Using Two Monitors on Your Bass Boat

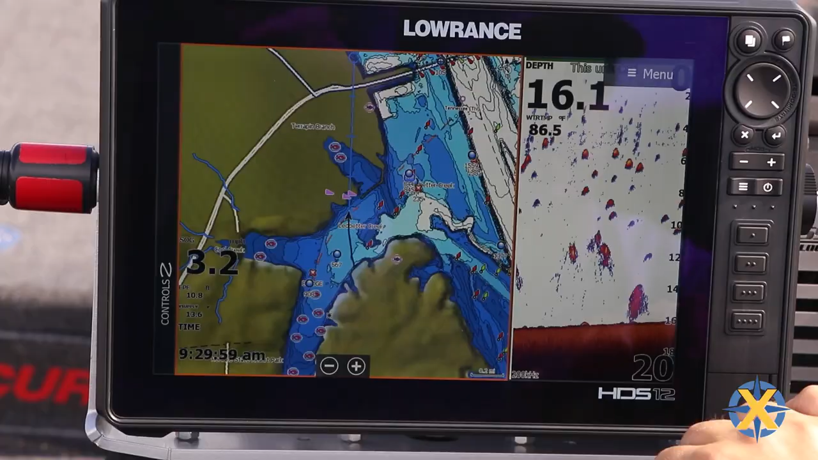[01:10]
I've got my C-map, my GPS, I've got my 2D sonar,
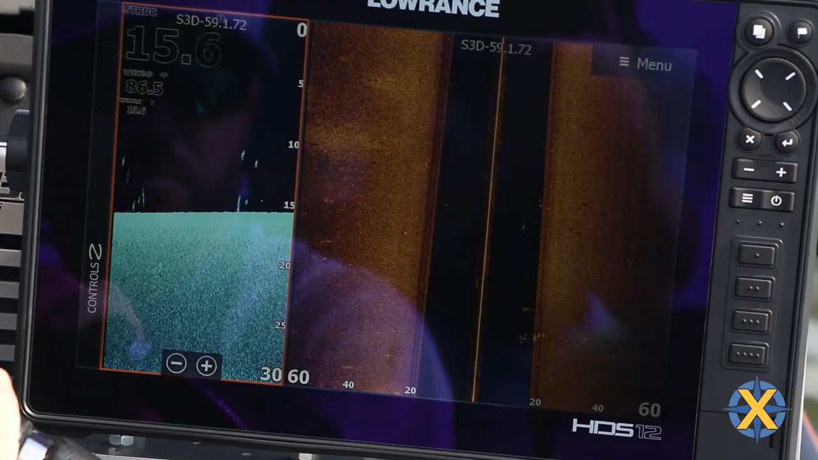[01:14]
I've got my down imaging,
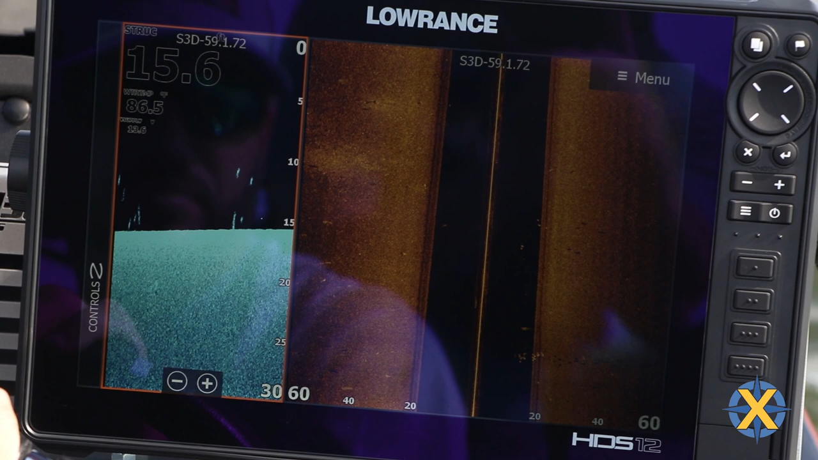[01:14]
and I've got my side imaging all right here, right in front of me. It's going to help me maximize and utilize my time on the water. You know, I can utilize the whole screen. I can split it two ways, and that's going to allow you to get the most out of your electronics when you're out on the water. Check out the Mega Mount. Check out the Lowrance product. You can find them at BassBoatTech.com.